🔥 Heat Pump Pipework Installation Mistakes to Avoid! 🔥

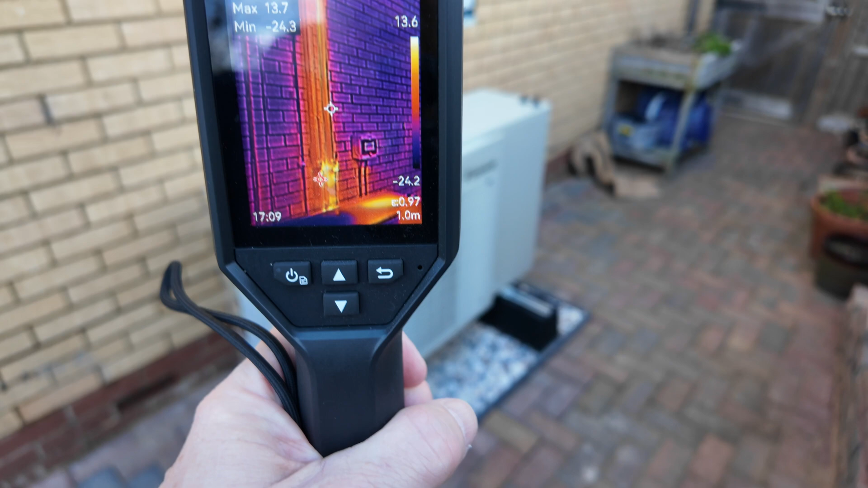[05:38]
As you can see in this shot from my thermal camera these do radiate a bit more heat than the background.
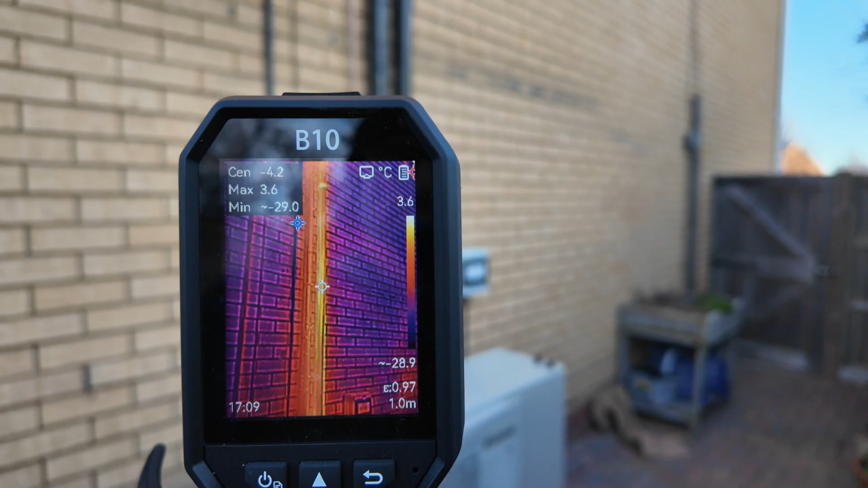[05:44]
On screen: max 3.6°C, scale top 3.6°C
Now the loss is minimal because these are really well lagged but the shorter the run you can get the better efficiency you're going to get out of your system.